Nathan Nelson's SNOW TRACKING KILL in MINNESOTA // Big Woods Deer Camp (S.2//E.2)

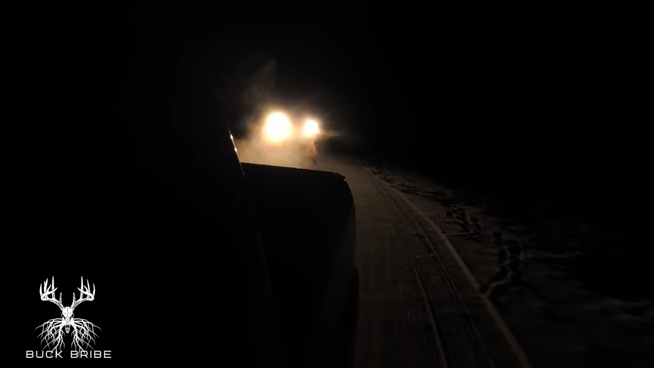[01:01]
I found what appears to be a very big buck track.